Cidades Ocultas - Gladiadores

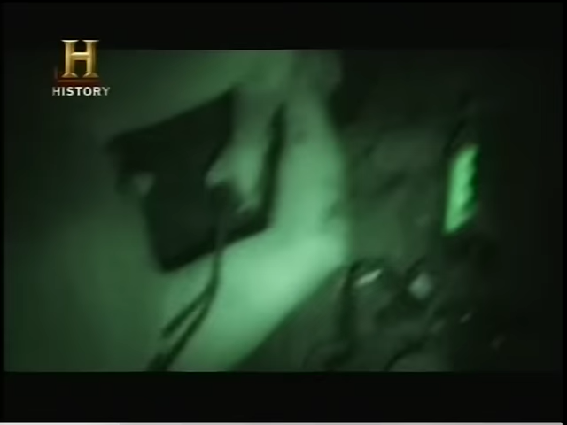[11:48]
mas os destroços nos impediram de continuar.
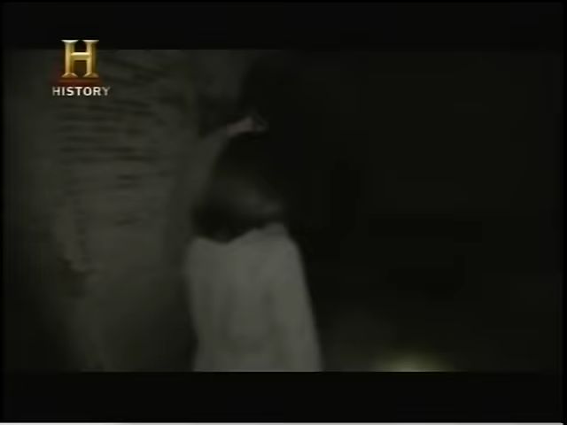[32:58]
Este era um santuário ao deus Mitra. Deus Mitra.